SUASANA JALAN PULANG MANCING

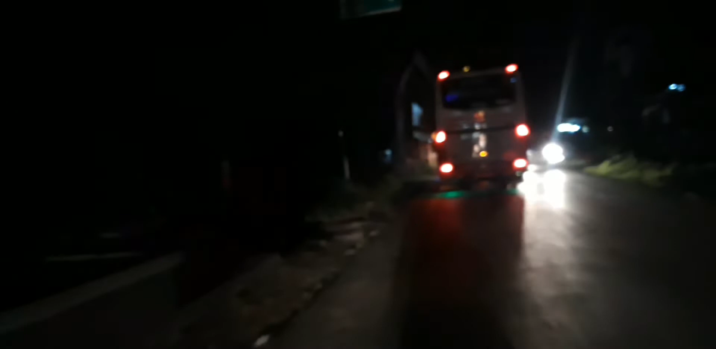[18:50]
mulai dingin guys, yang panjang nih guys ya, mobil besarnya masuk ke bypass jalan khusus bus.
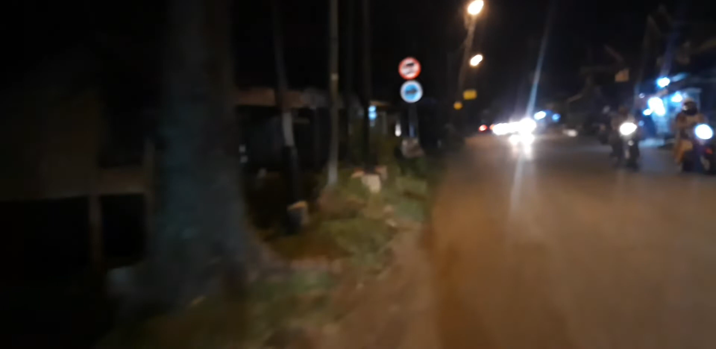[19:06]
Oke guys, kita santai, jangan ngebut guys.
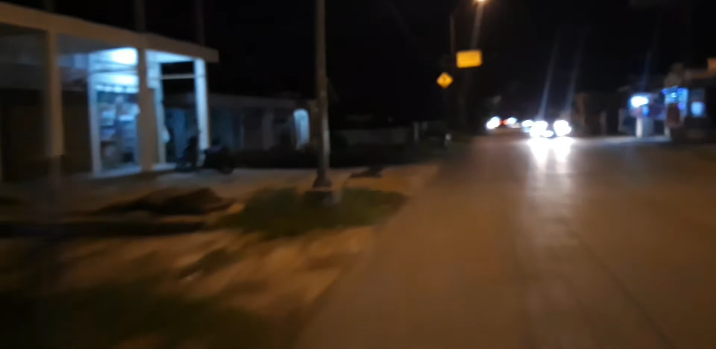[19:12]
Kita mulai memasuki kota Padang Panjang guys.
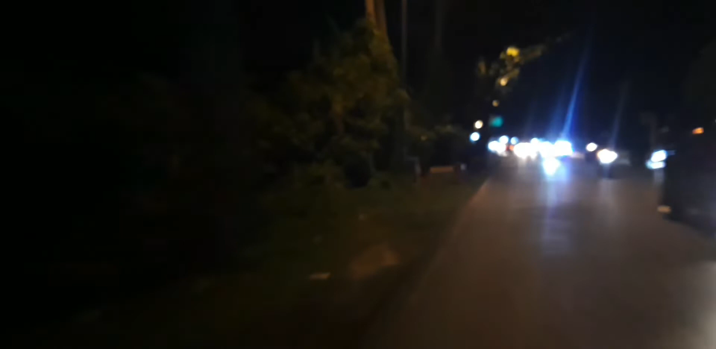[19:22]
Kalau nggak macet cuman berapa ya, 25 menit. Sekitar 15 kilo. Jauh-jauh.
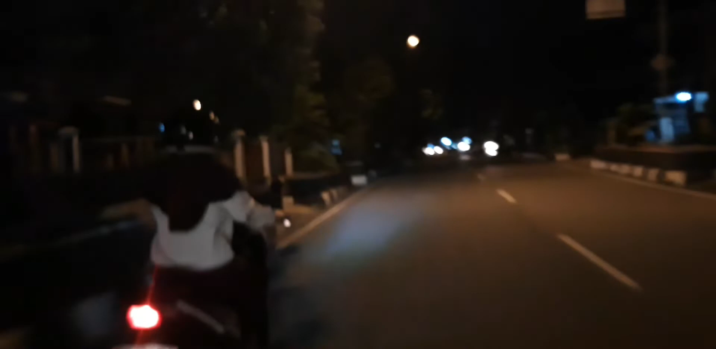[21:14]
Cewek di sini gokil. Jangan ngeliatin cewek, bos.
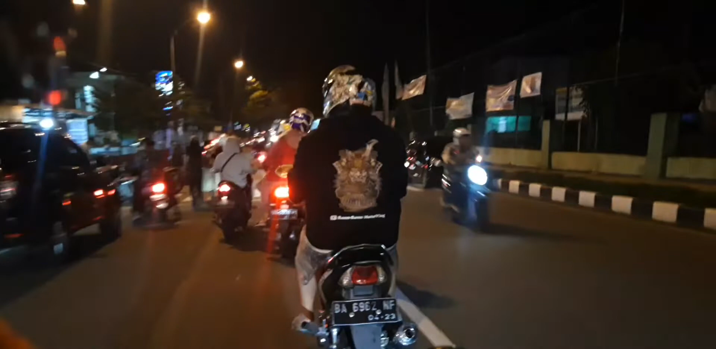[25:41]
Nah, kota Padang Panjang nih guys.
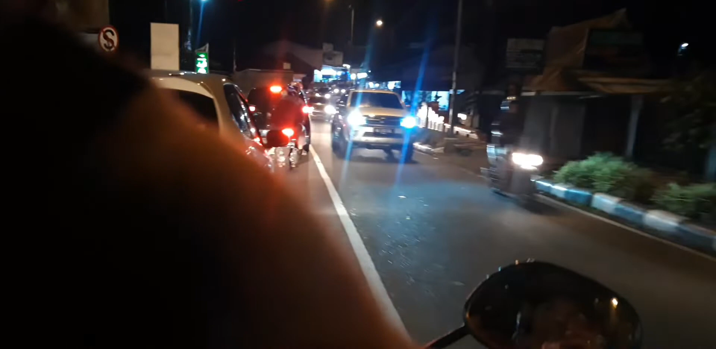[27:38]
guys, motor trompet. Bau telur dadar.
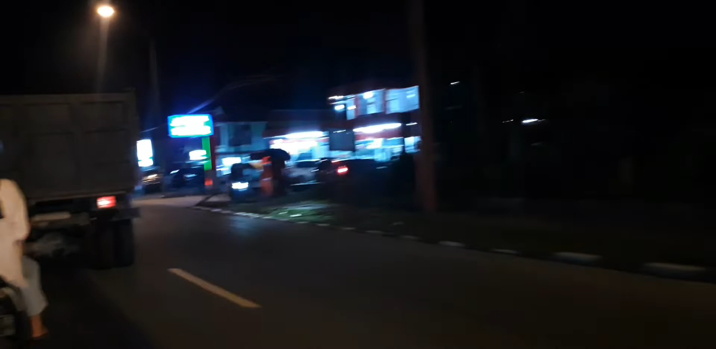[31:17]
Tuh sate mak syukur, sate mak syukur tuh.
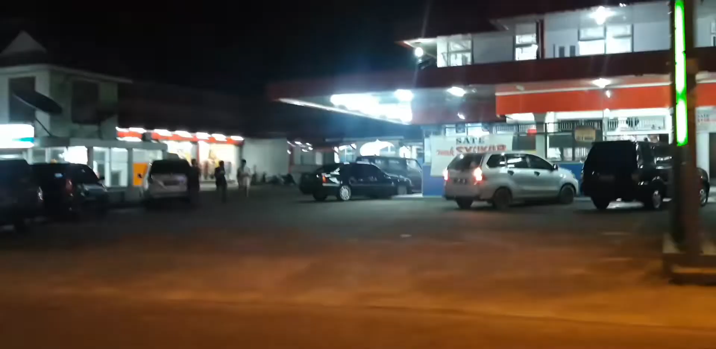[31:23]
Ini dia. Tuh, sate mak syukur.
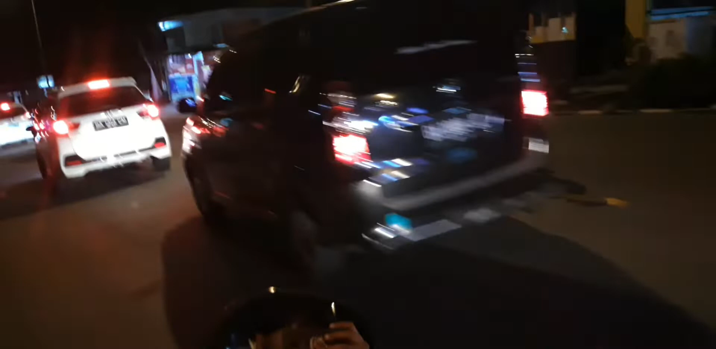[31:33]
Macet lagi guys. Wah, ini jauh nih, mau Padang nih. Macetnya nih. Hati-hati bro. Jauh tuh macetnya tuh. Ah, udah hampir nyampe nih. Oke, kita masuk dulu.